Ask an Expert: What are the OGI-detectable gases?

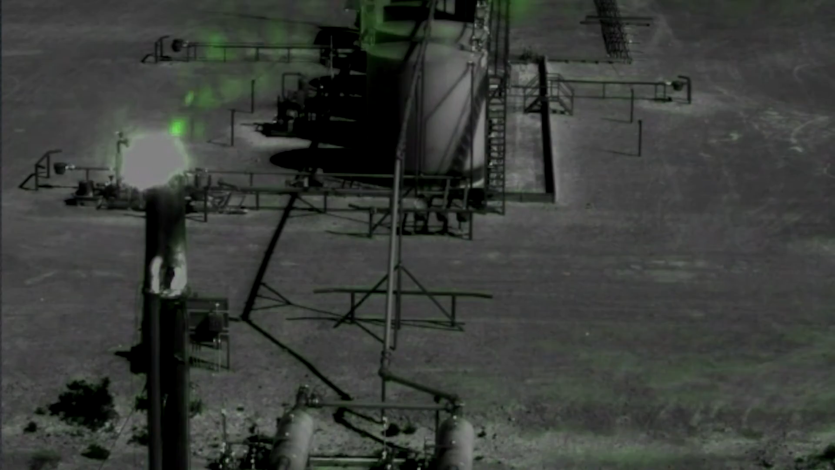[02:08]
And what we want to see in that case is this gas leaking out.